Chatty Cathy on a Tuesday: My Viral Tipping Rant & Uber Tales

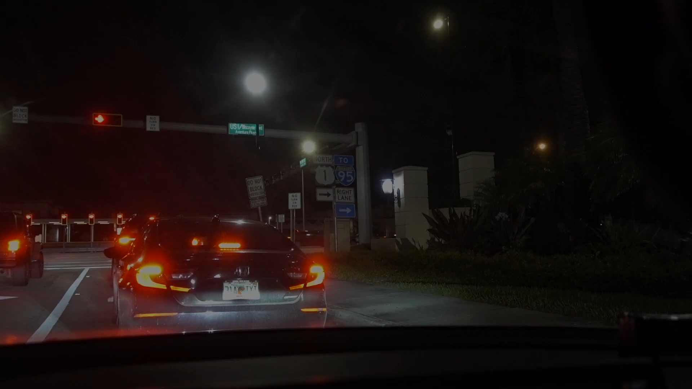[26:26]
All right, we're about to grab 95 South, but hey, look.